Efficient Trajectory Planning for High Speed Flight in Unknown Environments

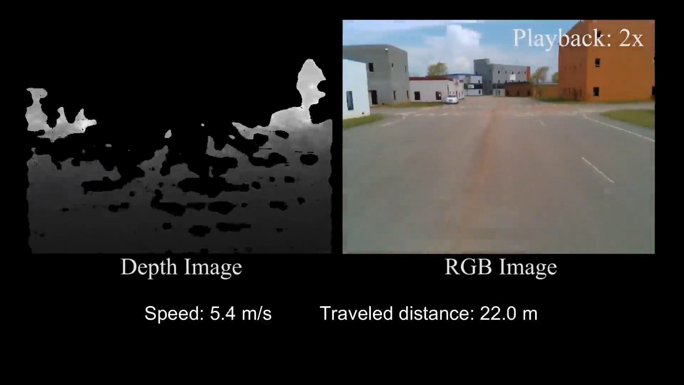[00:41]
The direct way between waypoint 1 and 2 is blocked by several buildings.
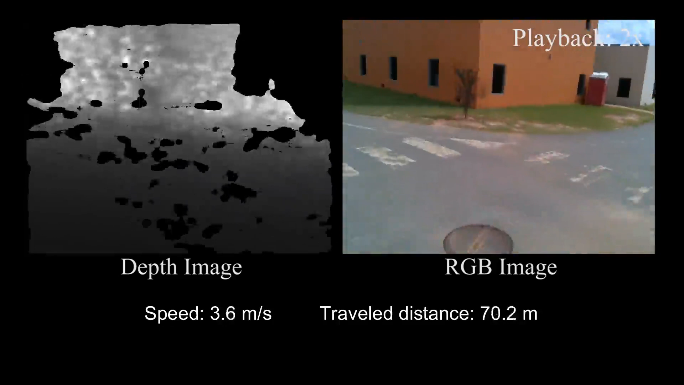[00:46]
Therefore, the quadrotor has to find a path through a narrow alleyway.
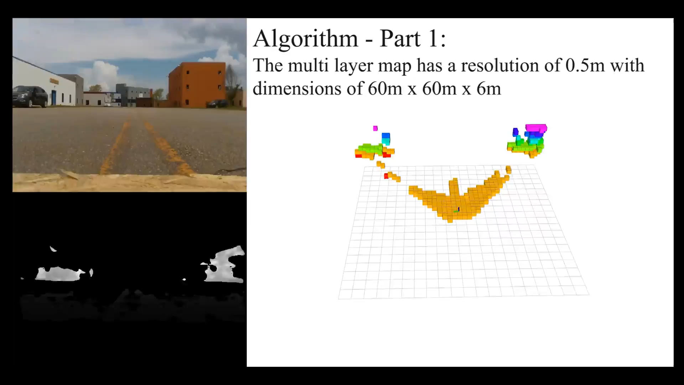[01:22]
The multi-layer map has a resolution of
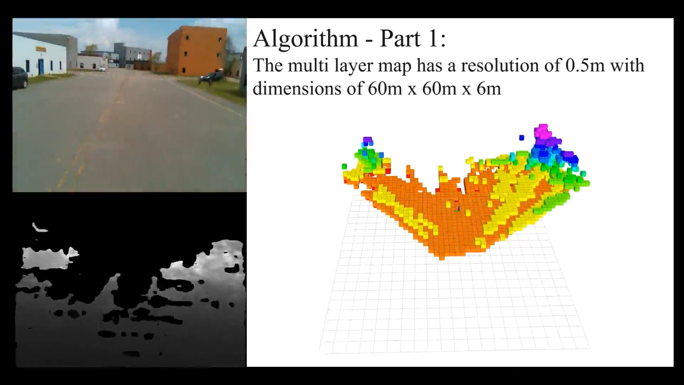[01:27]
0.5 meter with a dimension of 60 times 60 times 6 meter.
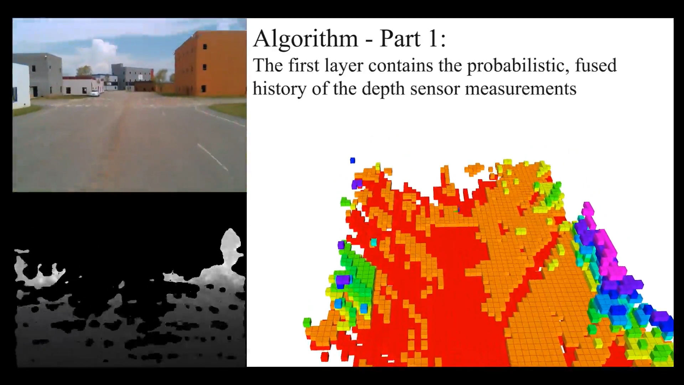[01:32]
The first layer contains the probabilistic fused history of the depth sensor measurements.
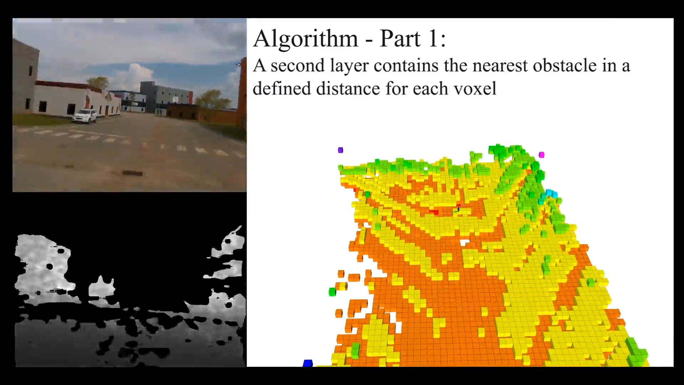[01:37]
A second layer contains the nearest obstacle in a defined distance for each voxel.
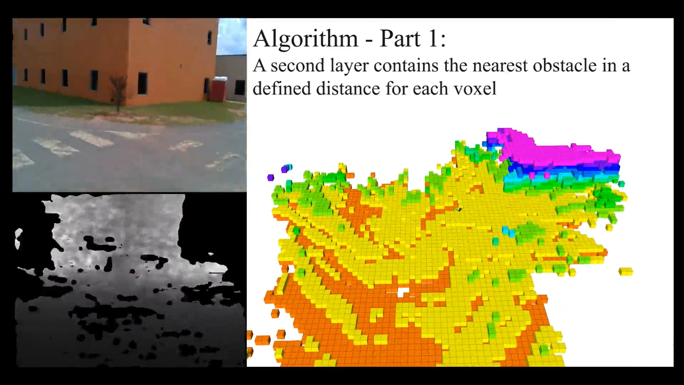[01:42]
The global planner runs a breadth-first
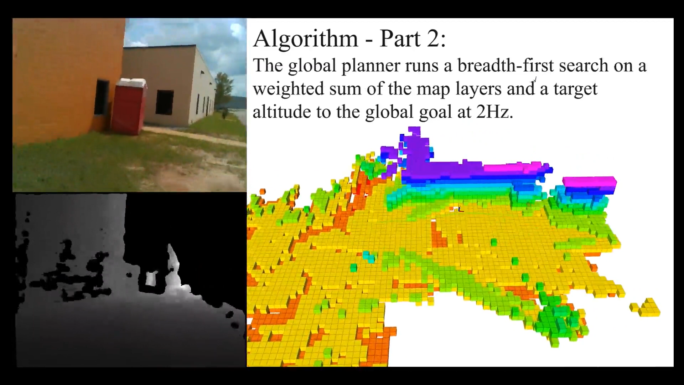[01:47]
search on a weighted sum of the map layers and a target altitude to the global goal at 2 Hz.
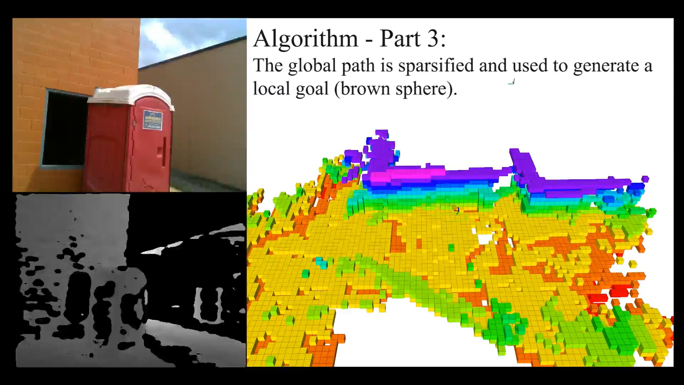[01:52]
The global path is sparsified and used to generate a local goal.
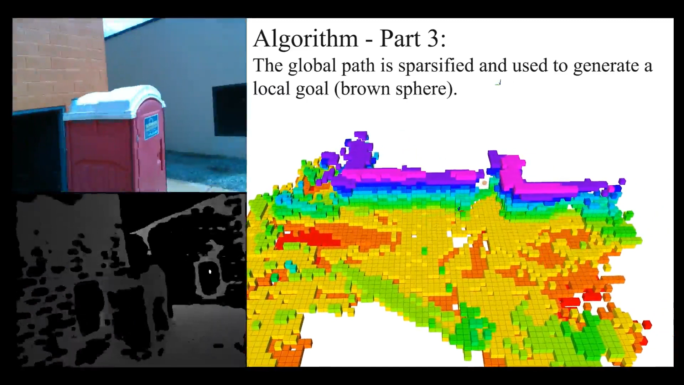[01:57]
See the brown sphere.
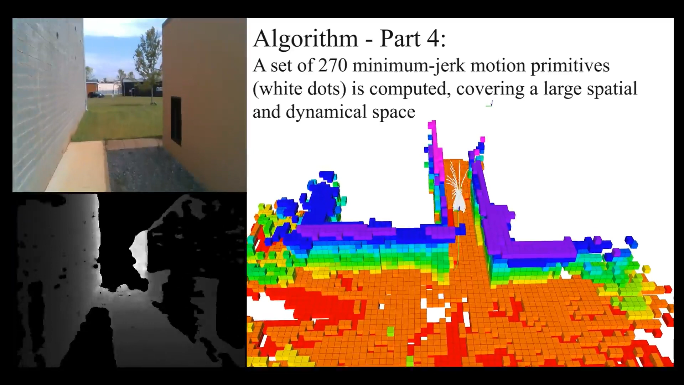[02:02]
A set of 270 minimum jerk motion primitives, see the white dots,
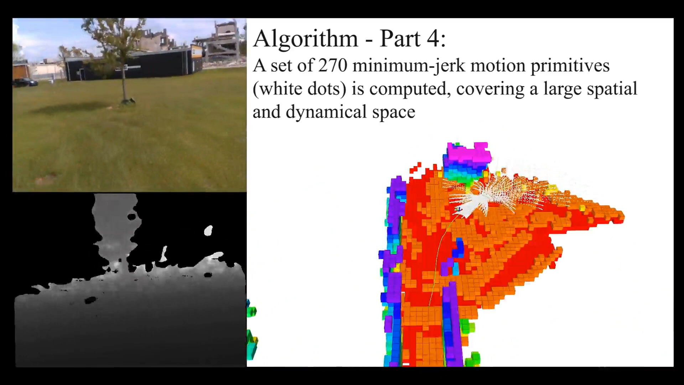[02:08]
is computed covering a large spatial and dynamical space.
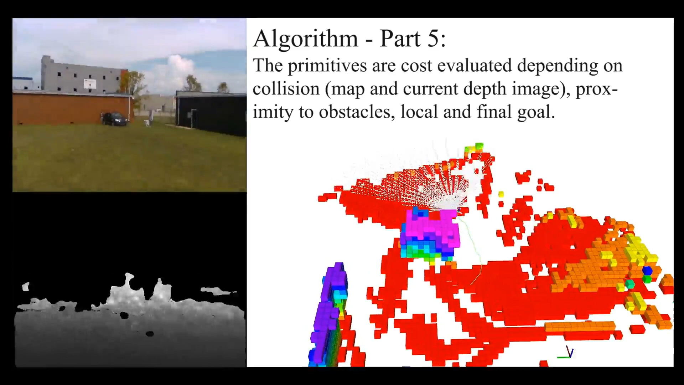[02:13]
The primitives are cost evaluated depending on collisions in the map and the current depth image,
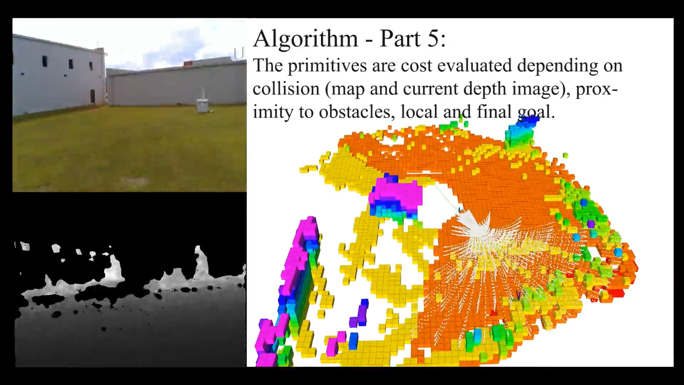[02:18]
proximity to obstacles and to the local and final goal.
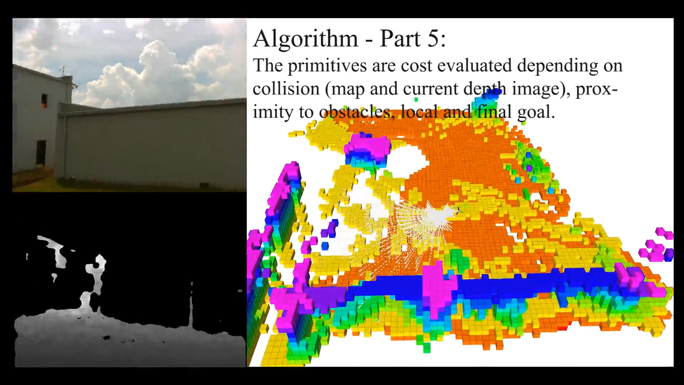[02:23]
The motion primitives with the smallest cost is tracked.
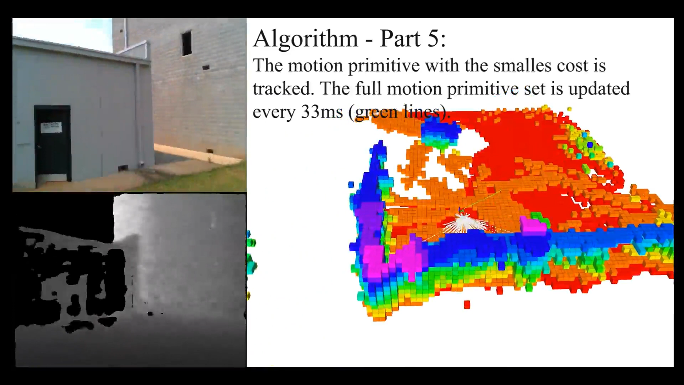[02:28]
The full motion primitives set is updated every 33 milliseconds.
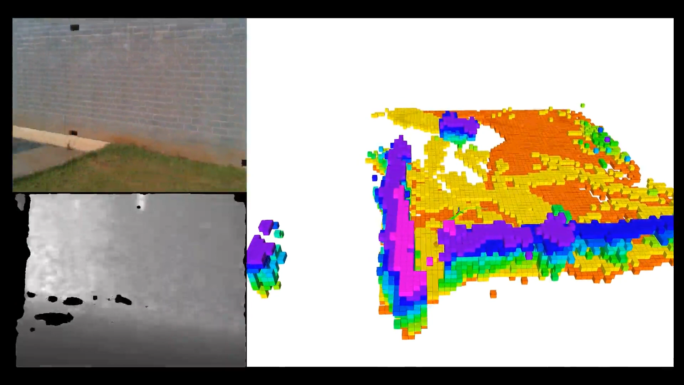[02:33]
See the green lines.
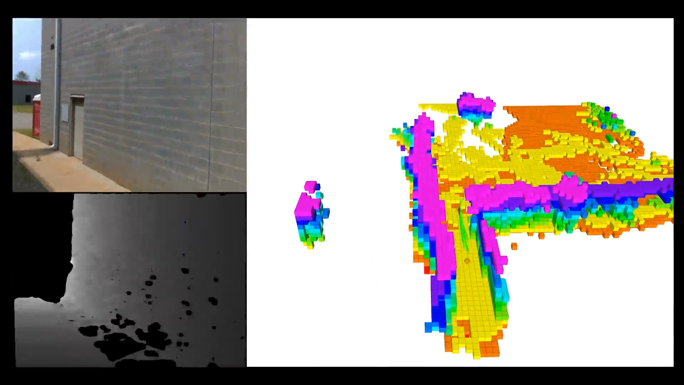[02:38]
As soon as the UAV leaves the tight alleyway, it accelerates again to the starring location.